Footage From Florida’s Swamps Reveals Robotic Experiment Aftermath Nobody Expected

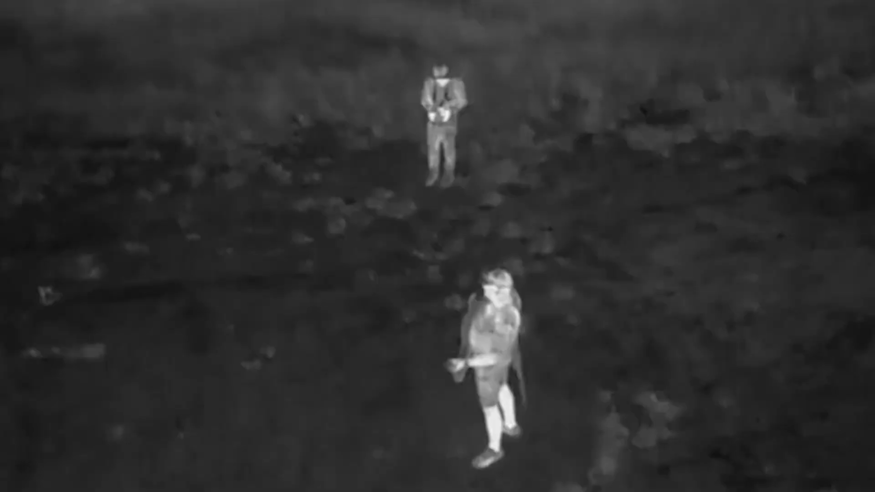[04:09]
They deployed thermal camera drones, but pythons regulate body temperature to match surroundings, appearing like warm rocks.